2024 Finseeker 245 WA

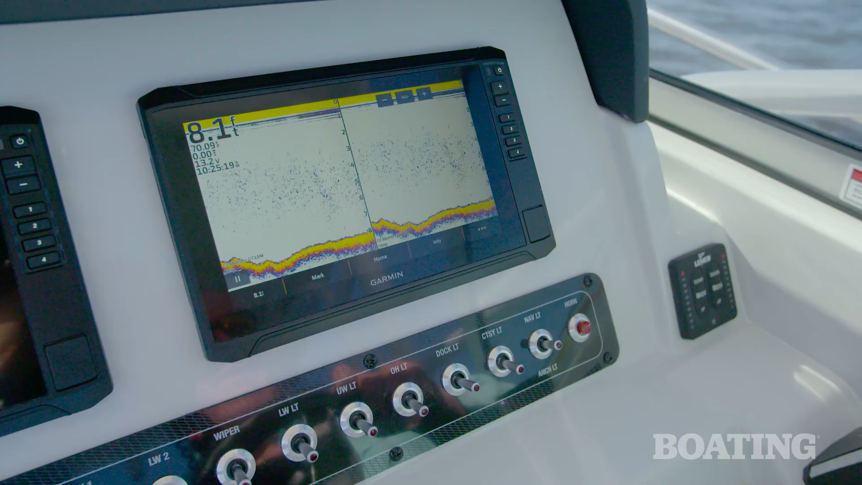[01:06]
You've got sonar, and you've got chart plotting on board, and a stereo right here.